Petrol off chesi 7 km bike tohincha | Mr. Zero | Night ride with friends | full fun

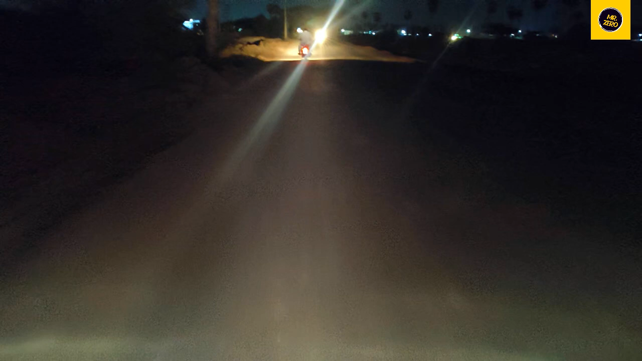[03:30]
అసలు మన కంటికి ఏమైనా కానొస్తున్నాయా, ఏం కానొస్తుంది ఫోన్లో చూడు, అన్ని గుంటలు కానొస్తున్నాయి, మొత్తం కానొస్తుంది.